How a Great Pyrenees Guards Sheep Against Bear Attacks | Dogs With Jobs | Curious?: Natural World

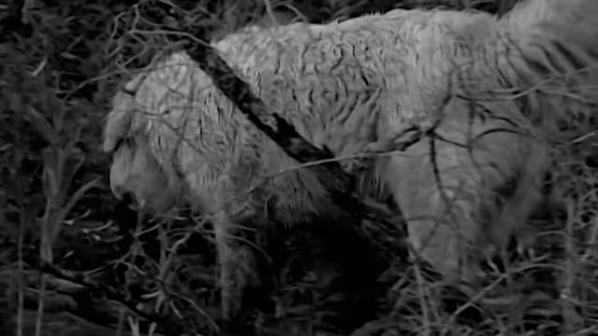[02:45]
In this most nurturing way, looked at the poor beaten up doggy and he sniffed him all over like he was checking out where poor Cuddles' wounds were.